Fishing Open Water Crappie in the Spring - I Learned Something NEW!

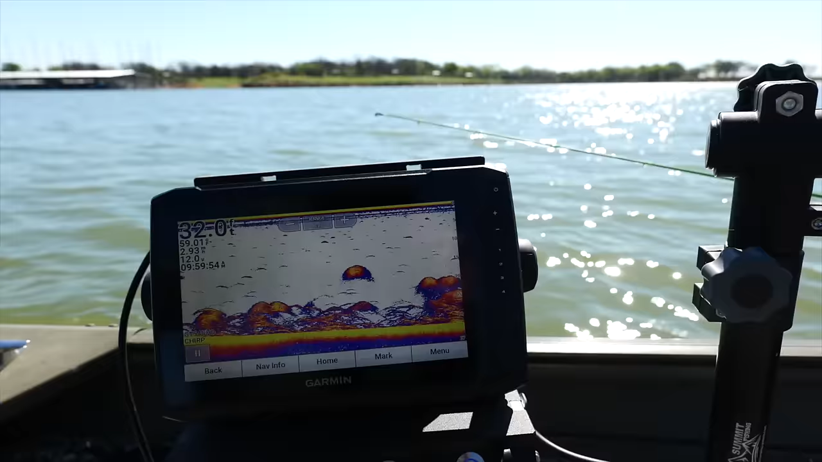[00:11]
Everything's on the bottom like they're cold. I don't want to see that. No. All right, let's take a look at the map. Let's see what we got here.
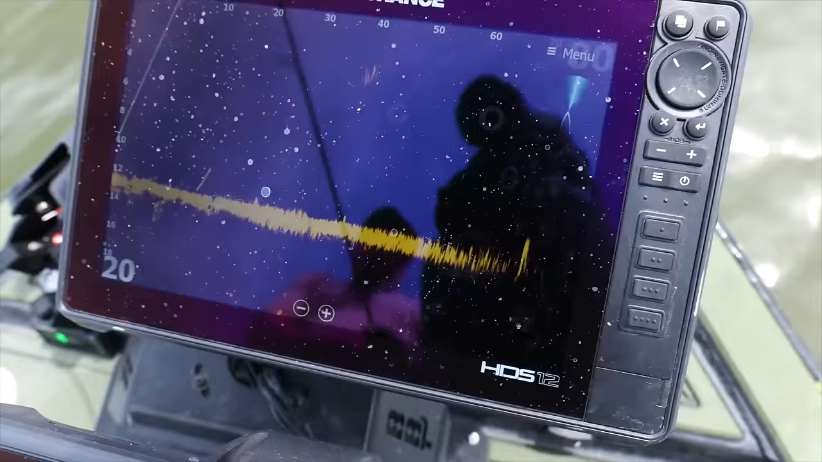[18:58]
Where's the pod at? Well, that's something. And I'm going right after that. That's a high pod. High pod. So Rob's coming through. He's going to come through. He's going to keep that lure above the fish.
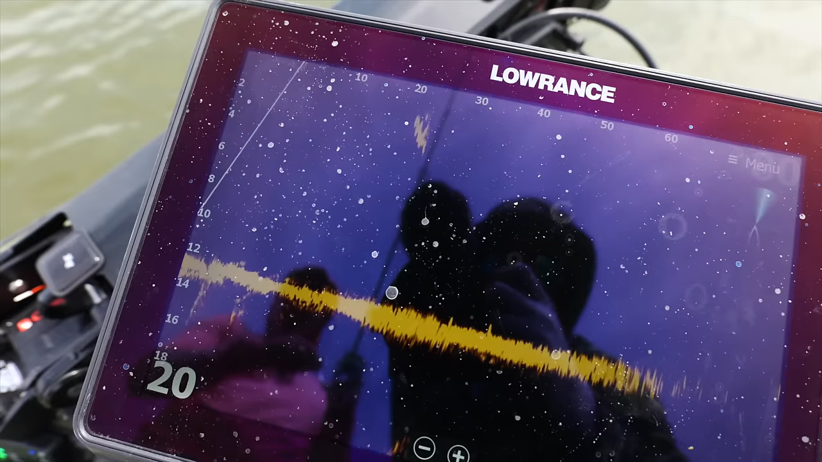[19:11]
Look at that. What's happening? Yeah. Are you on? Nope. They bumped it though, didn't they? Did. They're right here. They're right here by the trolling motor. Just give them a straight dangle.
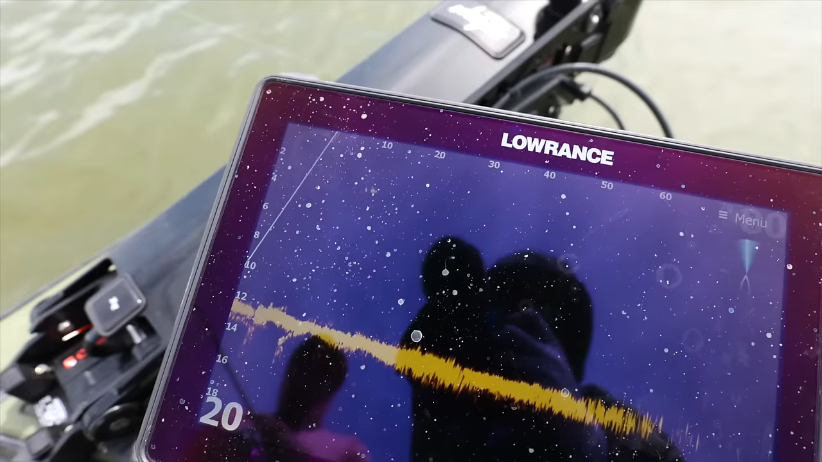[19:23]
Just a hover. Oh yeah, they are here, baby. Look at this. Look at them.
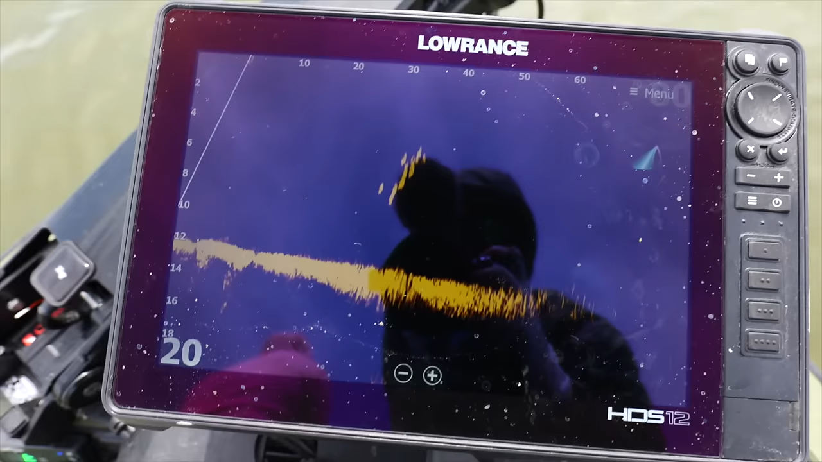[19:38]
Oh yeah, there's the pod.
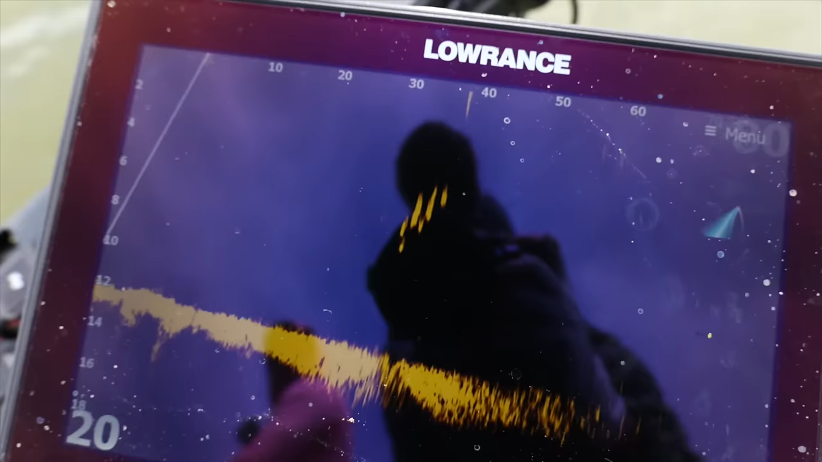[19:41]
And they're just groups of them like this out here. You know, 5 to 10 at a time. So that's what we're looking at.